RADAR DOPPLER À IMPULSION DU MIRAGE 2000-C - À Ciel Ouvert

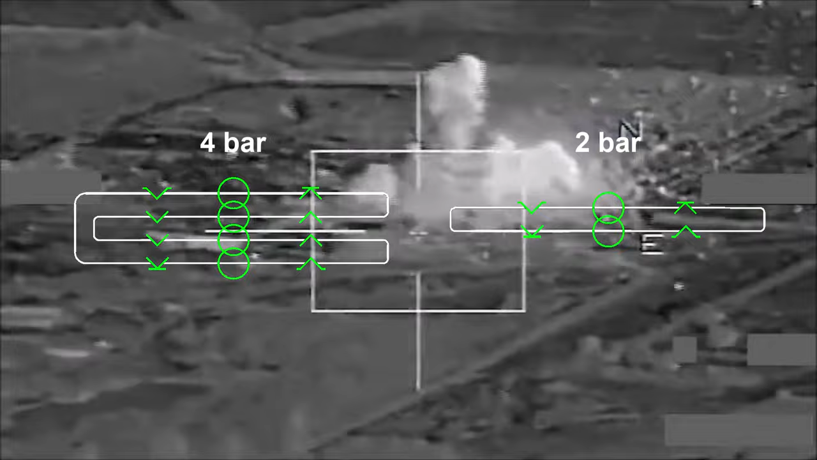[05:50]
Cependant, ce chevauchement peut entraîner la présence de contacts dupliqués.